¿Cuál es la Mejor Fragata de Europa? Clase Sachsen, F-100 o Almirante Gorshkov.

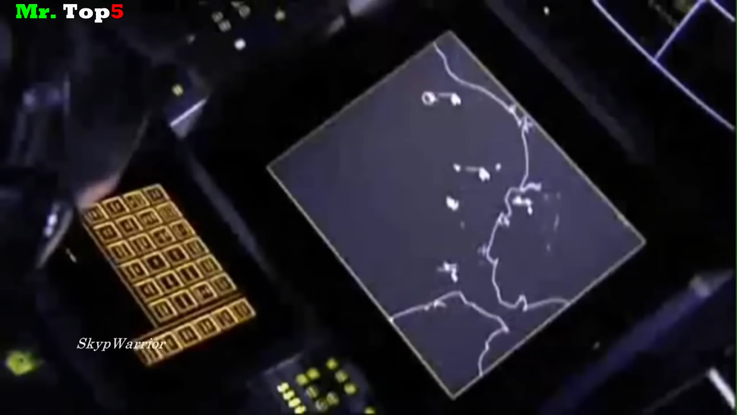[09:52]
Aunque el radar SMART-L de la clase Sachsen también es de tener en cuenta.